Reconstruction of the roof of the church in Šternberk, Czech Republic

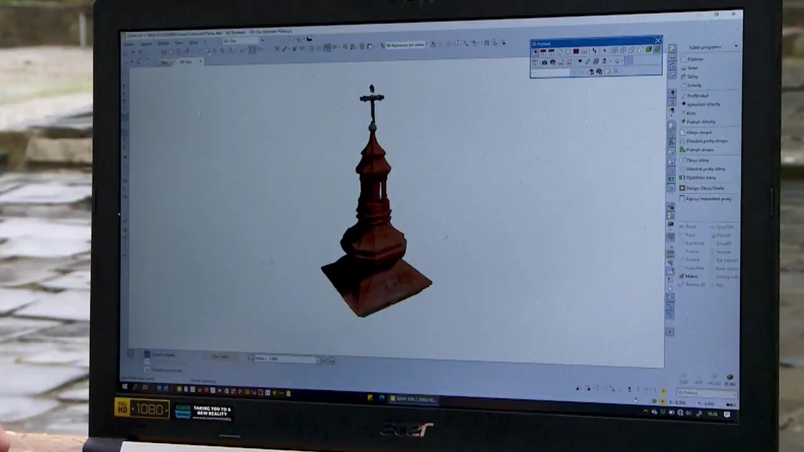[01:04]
where photos of the exterior of the building are taken and a 3D model is created, which is then used in software. The second part was the 3D scanning, which we did using the S70 scanner from the company Faro.
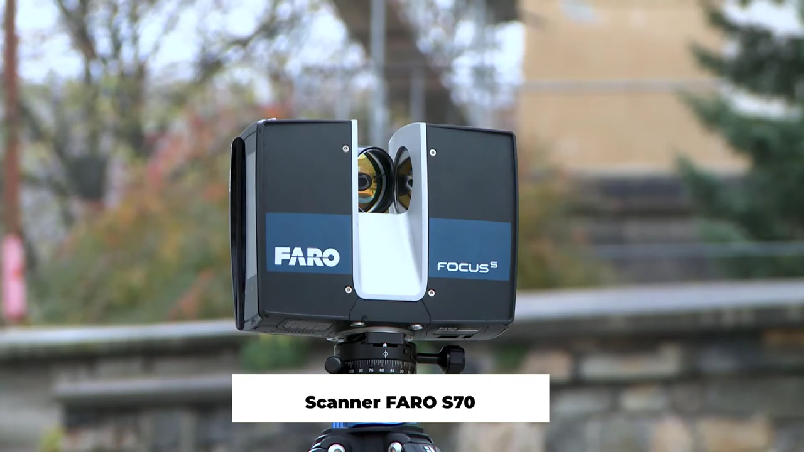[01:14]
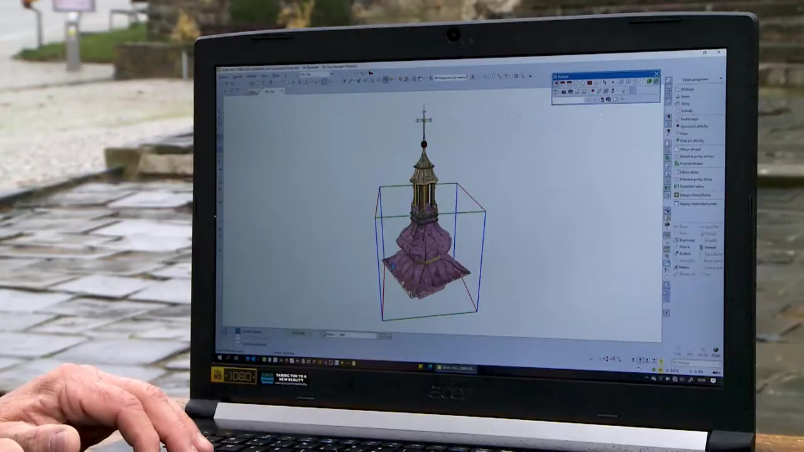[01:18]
We made about 80 inside scans,
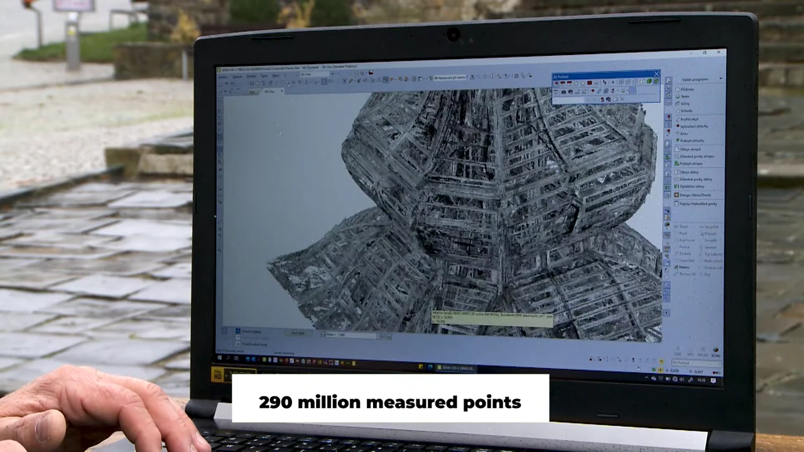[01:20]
which we then combined to create a so-called point cloud, using specialized software.